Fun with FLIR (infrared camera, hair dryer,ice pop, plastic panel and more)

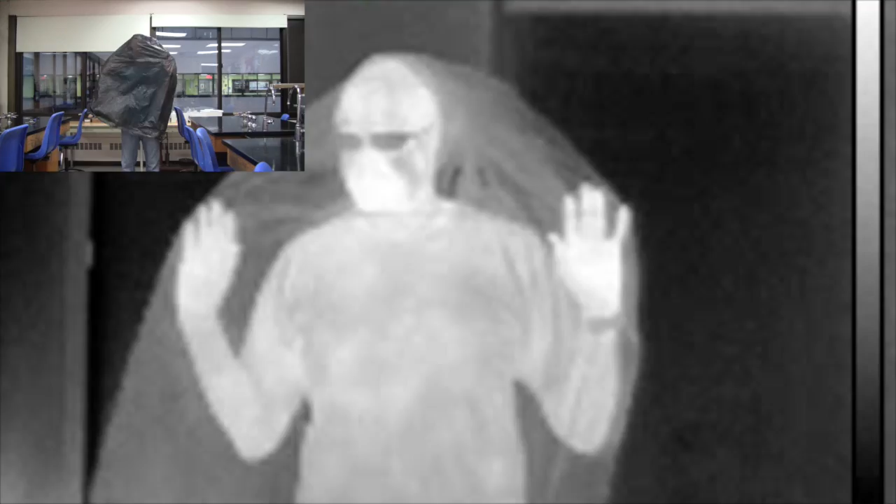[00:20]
Regular rubbish bags are also impenetrable to visible light, but allow infrared to pass through, clearly.
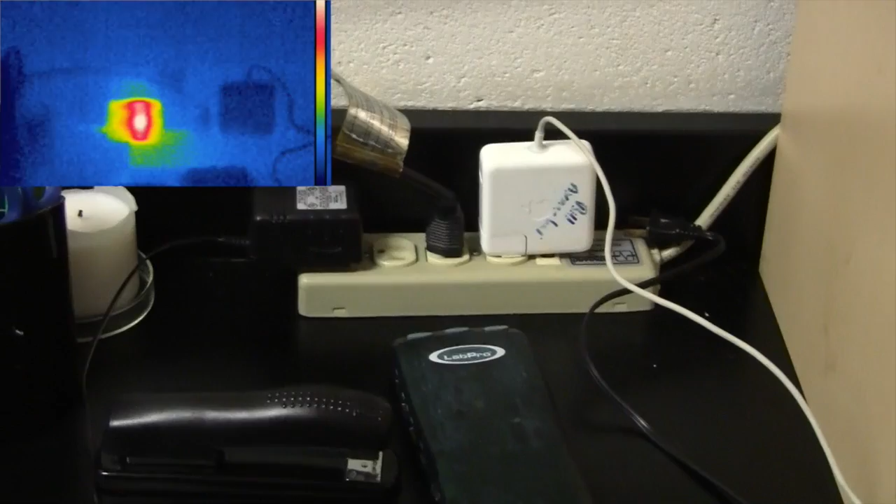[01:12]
So we're looking for vampire power here. It seems that the MacBook charger, the MacBook Air charger on the right,
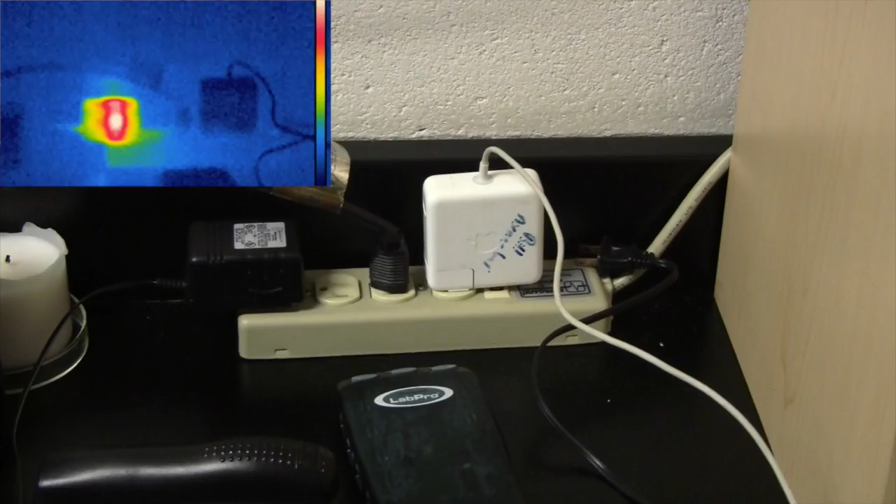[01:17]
isn't taking power when it's not plugged in, but the Logger Pro charger,
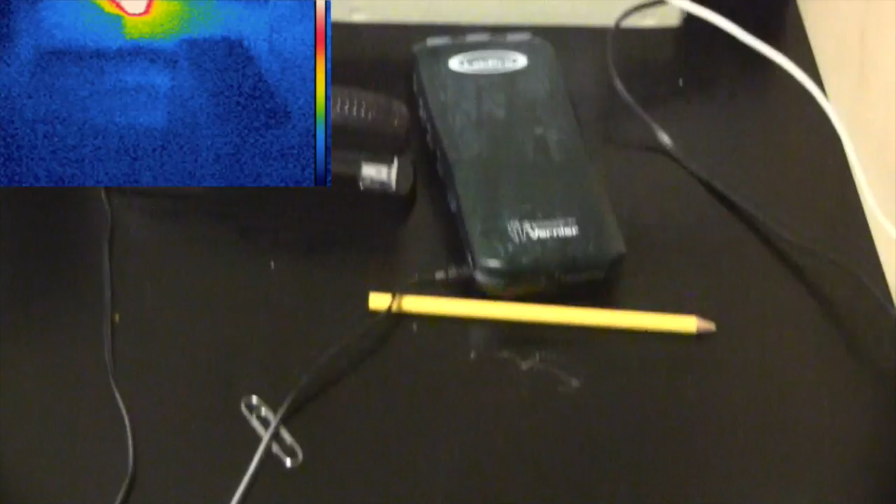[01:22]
yeah, that's still taking power, even though it's not switched on.
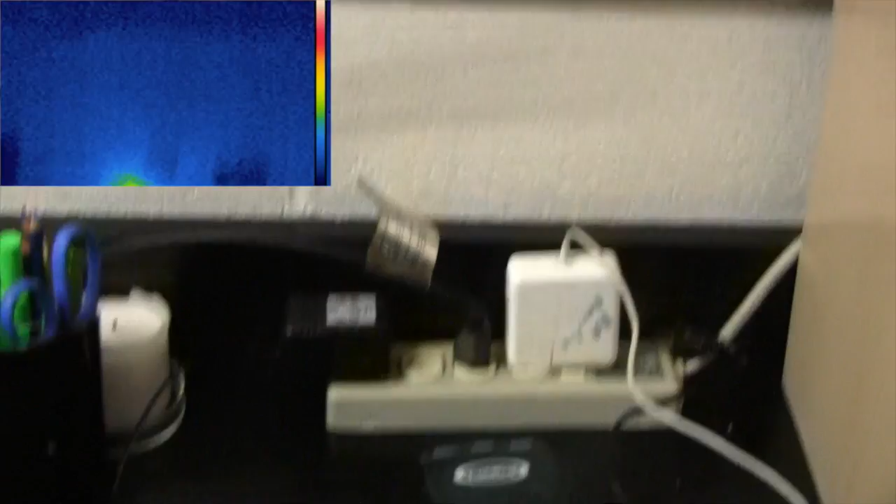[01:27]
And I have a transformer up here.
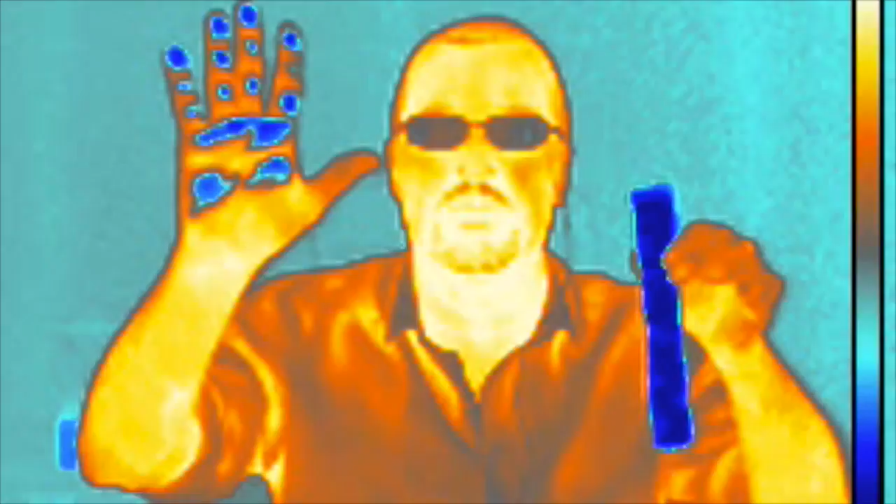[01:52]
It should be a different colour.